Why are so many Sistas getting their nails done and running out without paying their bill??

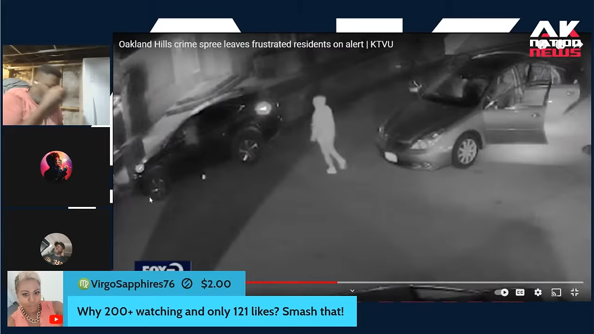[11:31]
suspects at another cul-de-sac pulling the same stunt they appeared to use glass breaking tools and didn't set off any car alarms